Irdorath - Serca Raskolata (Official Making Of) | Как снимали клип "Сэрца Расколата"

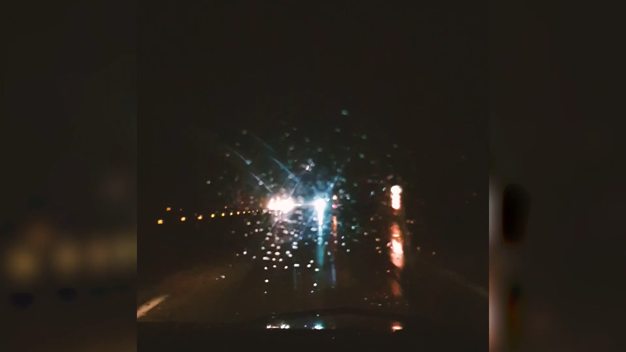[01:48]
День начался примерно в 5 утра, в 5:30 примерно мы выехали и были очень грустные, потому что шел дождь.